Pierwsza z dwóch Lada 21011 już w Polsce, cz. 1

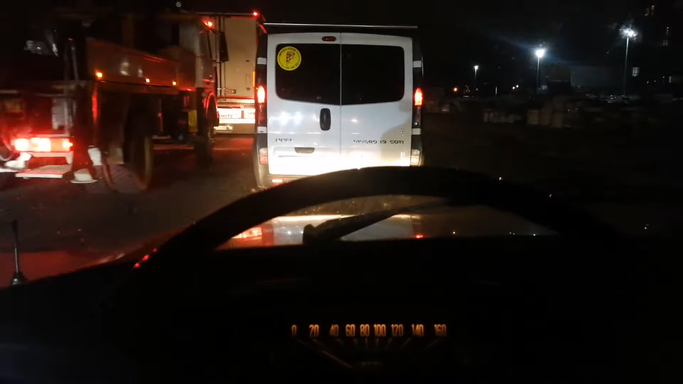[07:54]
Jestem w Kijowie. Strasznie zakorkowane miasto powiem wam tak. No bo jadę już przez Kijów godzinę i chyba jeszcze z pół godziny na pewno spędzę w tych korkach.
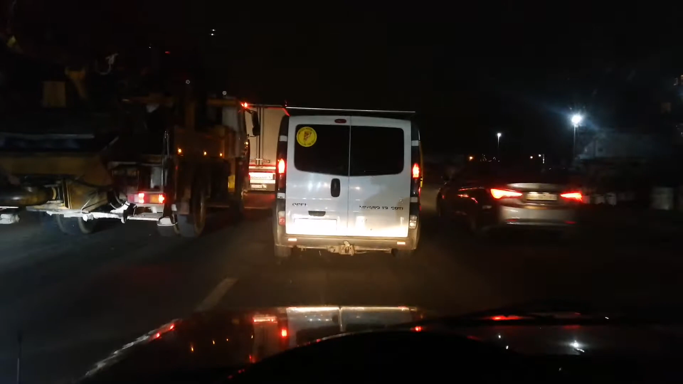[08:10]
Strasznie nie lubię przez Kijów jechać, ale akurat trafiłem w taką godzinę teraz jest 19.00 no to całe miasto
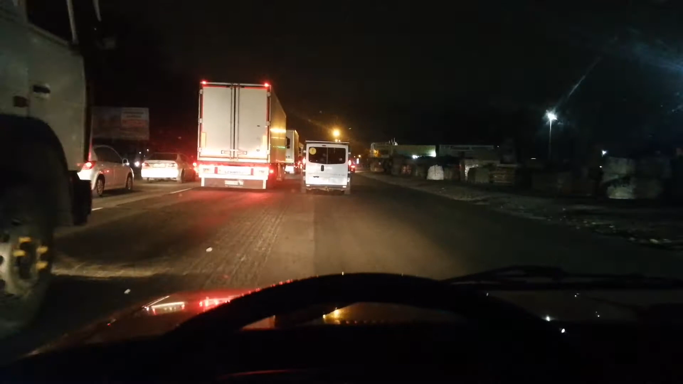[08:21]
wyjeżdża do domu za miasto można tak powiedzieć. Tak jak w Krakowie cała Wieliczka jedzie do domu tak samo tu z Kijowa jedzie nie wiem gdzie oni jadą bo ja nie za bardzo kojarzę tu nazwę miejscowości. no ale to jest fatalne fatalne korki nie
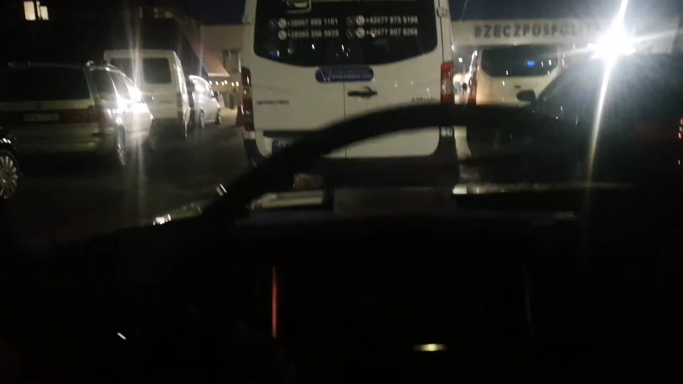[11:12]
już stoję na granicy ukraińską granicę już przekroczyłem stoję przed nie widać tu na kamerze